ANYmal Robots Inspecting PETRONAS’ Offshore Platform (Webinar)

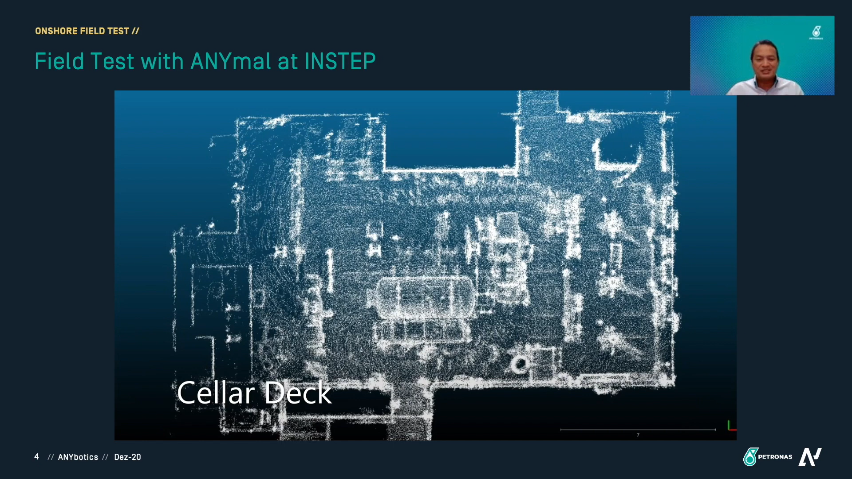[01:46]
It consists of fourth floor and here you can see the animal is doing the walkabout around the platform and also to perform the stair climbing.
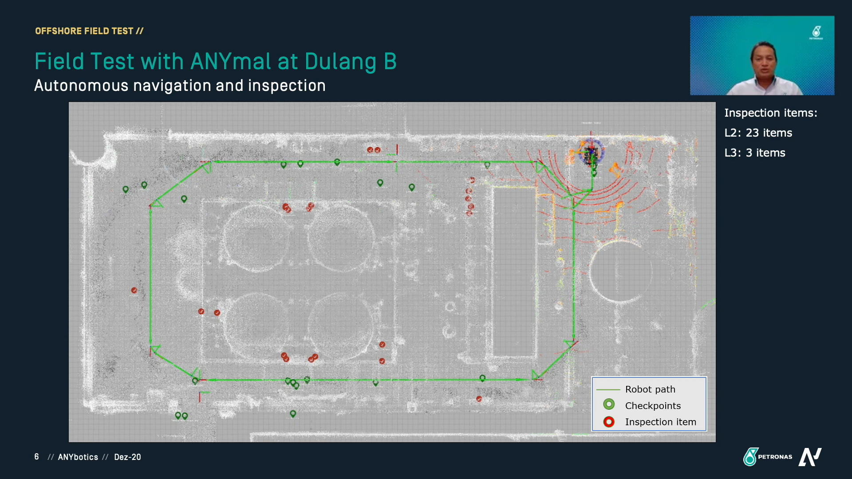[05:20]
And at level 3, there are less things to inspect so we keep it to 3 items only. So what will happen is that the inspection routine starts from animal undocked from its docking station. So it will go down and then it will start to move following the green line and then it will stop at the checkpoint and perform a pre-trained inspection. So over here, you can see there are four windows.
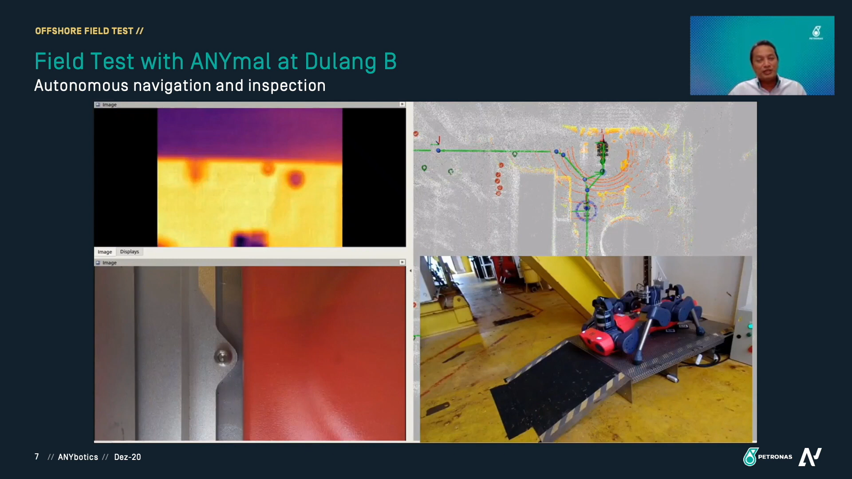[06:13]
On top is the point cloud and on the top left is the thermal imaging. and on the left bottom is the video feed coming from the camera on board the animal. So this is the animal undocked, all autonomously done.
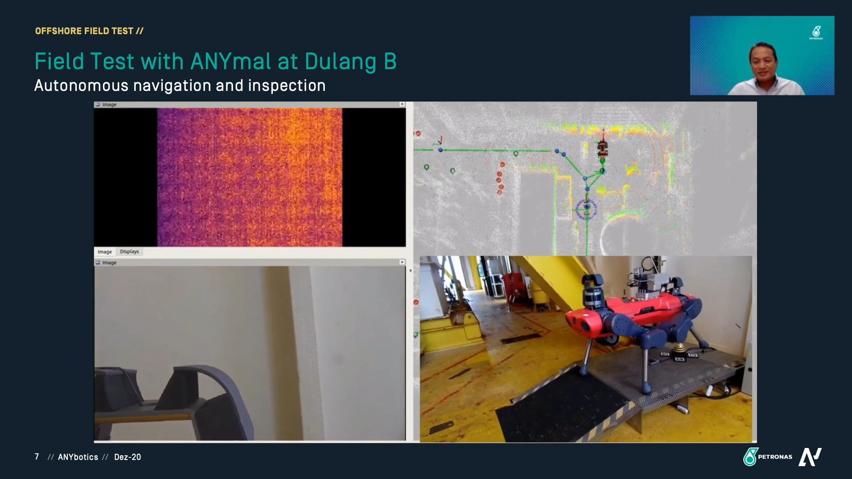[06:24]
So we fix the animal with a small docking station because at night when it rains, the floor will be very wet.
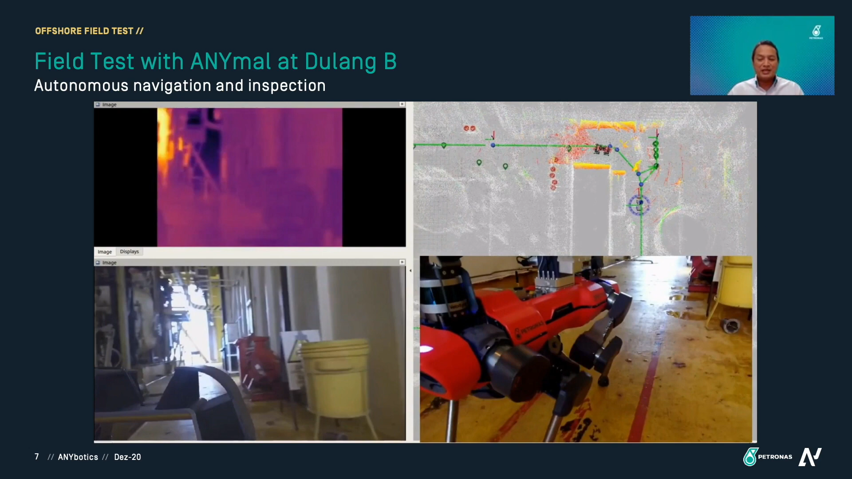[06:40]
So the animal is coming down and then it starts to follow the green line
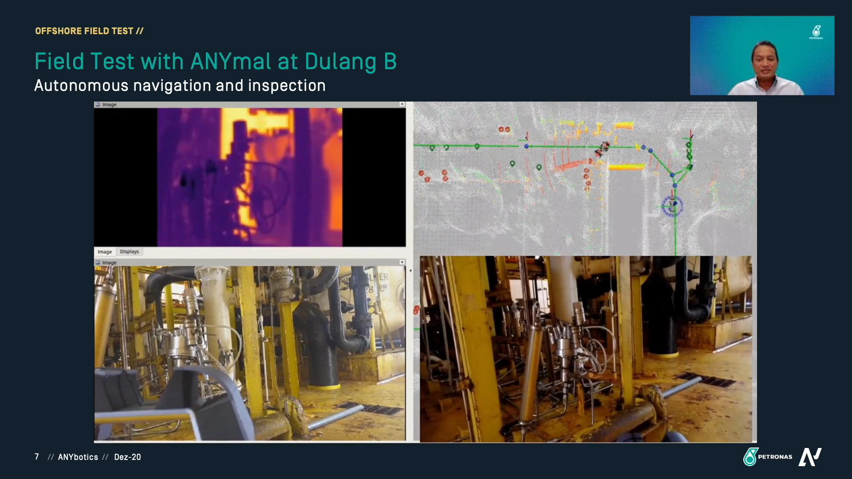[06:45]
in the point cloud and it stops here to take an audio recording. There's a small palm there.
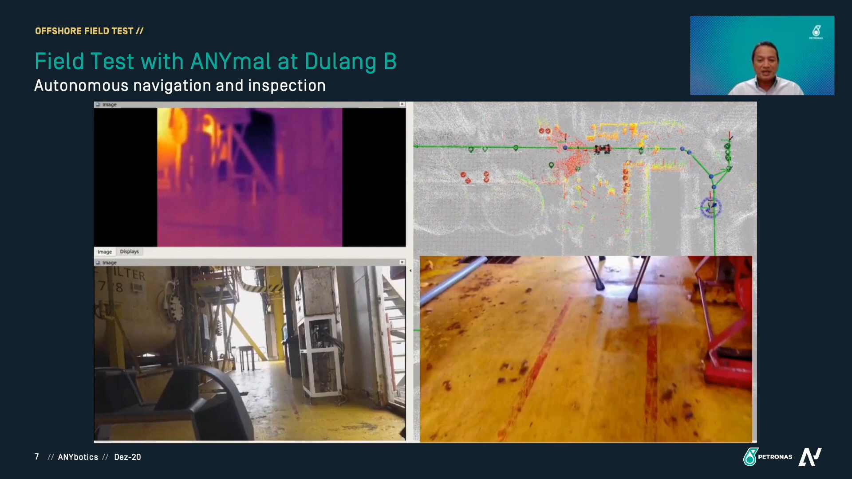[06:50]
Just, uh, and then it moves Uh,
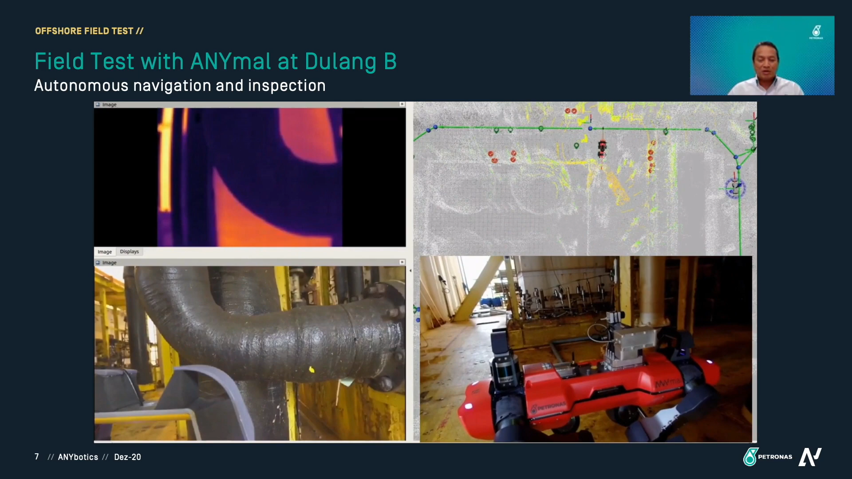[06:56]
over here there, uh, it takes three, uh, three pictures of the palm.
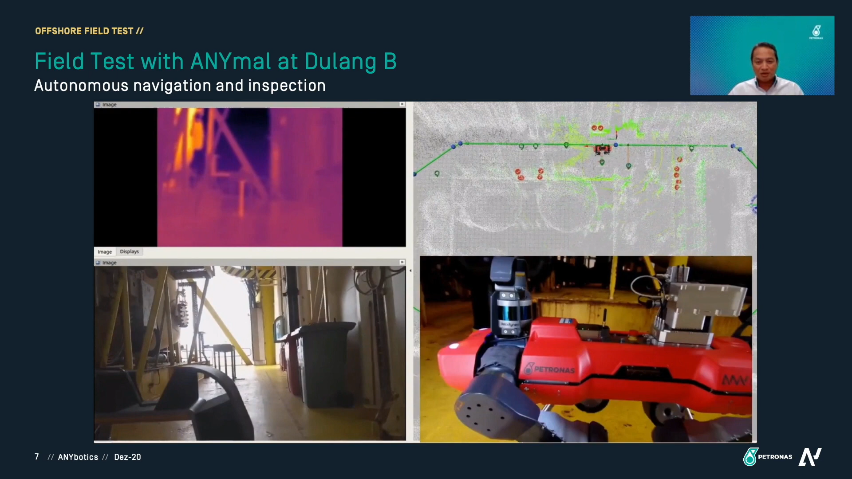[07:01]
Here we, we were interested to see whether there are any leakages or not.
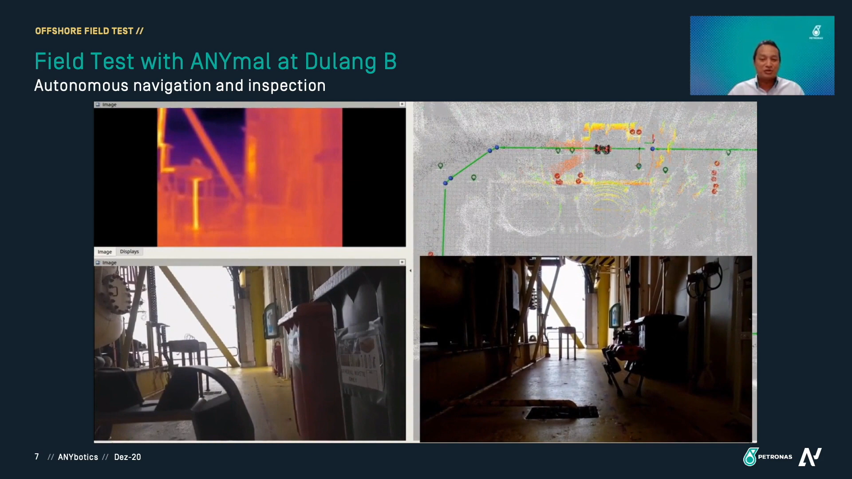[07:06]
The video camera on one of the animal is, uh,
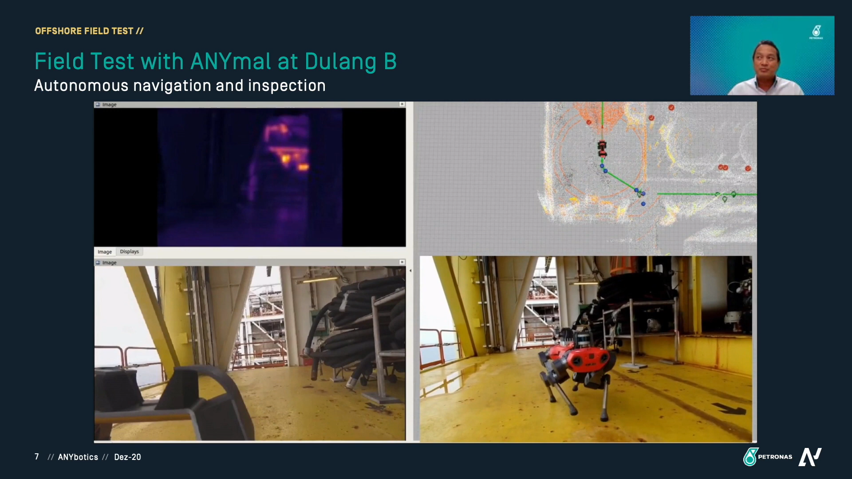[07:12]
it can produce 4k, uh, video, uh, 20 times zoom. So that is very useful in this platform.
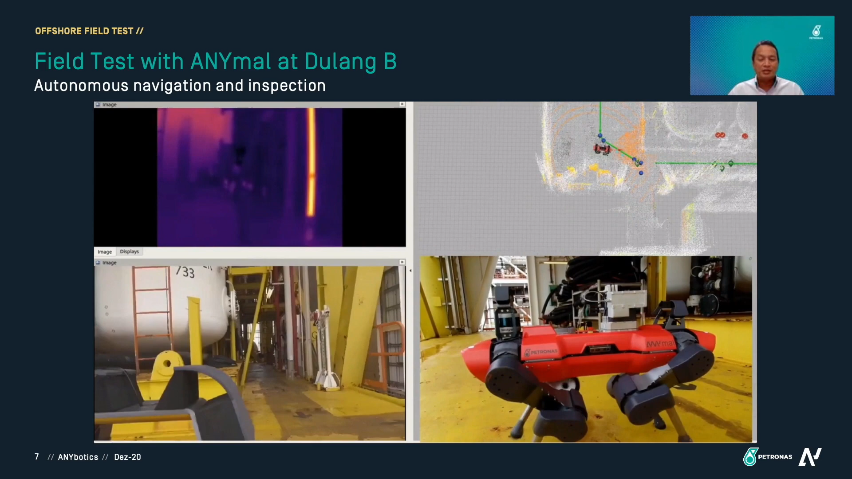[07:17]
The height of this, uh, platform is eight meters.
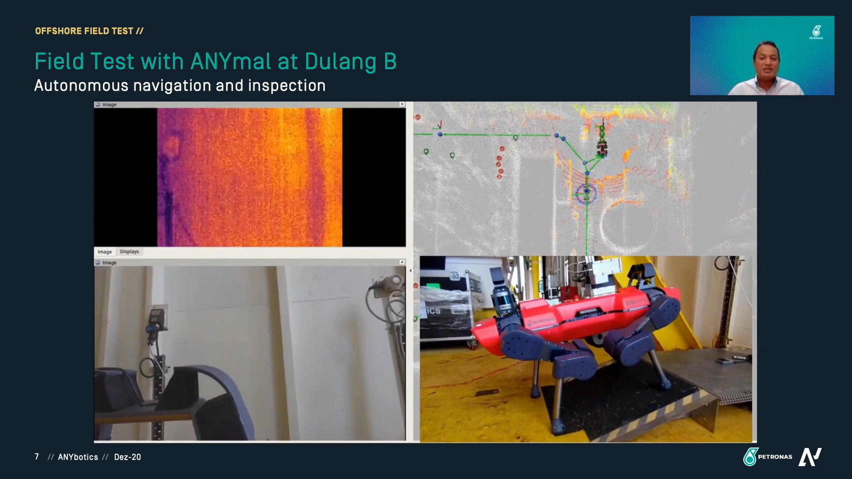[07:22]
So there are a lot of tall structures. So during mapping, we did face some difficulty because there are a lot of tall structures and not so many,
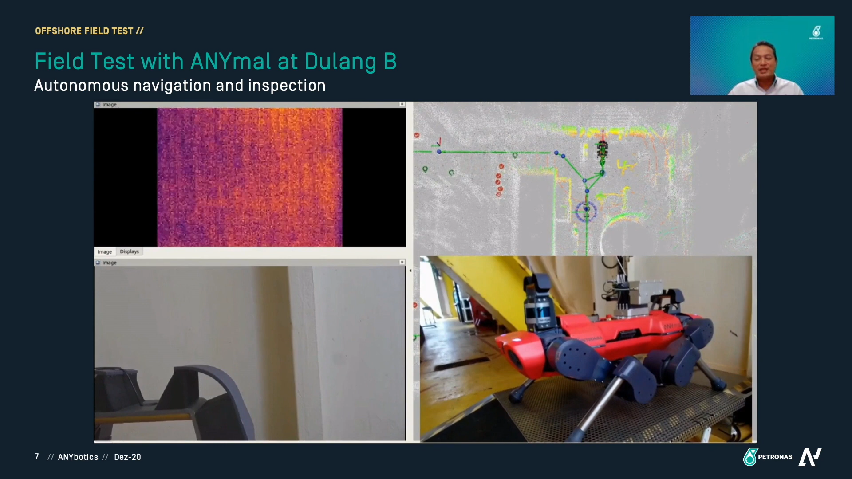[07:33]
uh, you know, uh, low level structures. But regardless, we managed, uh, to completely perform the inspection, uh, at this level.
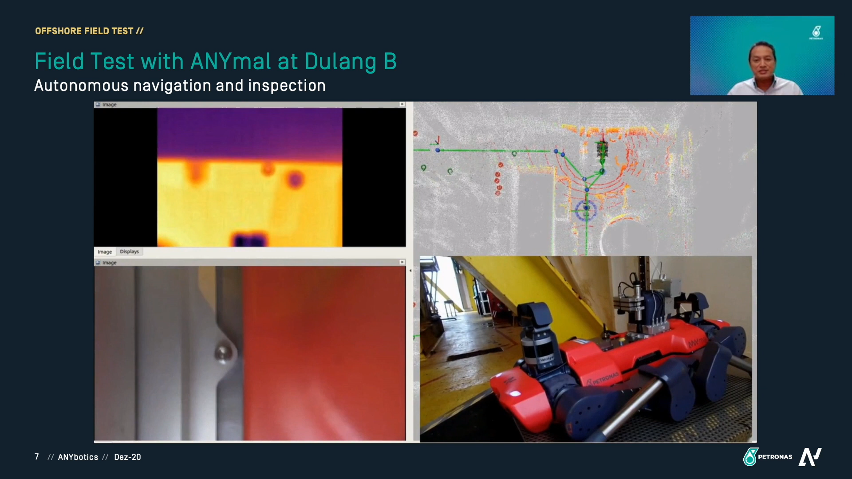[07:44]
So moving on from this level. So if you can see on the point cloud, right? So, uh, down there is where the animal is the docking station and then it has to go out through that door and then starting, start to climb the stair. So the height of this, the total height of the stair is eight meters. It has 36, uh, number of stair all together.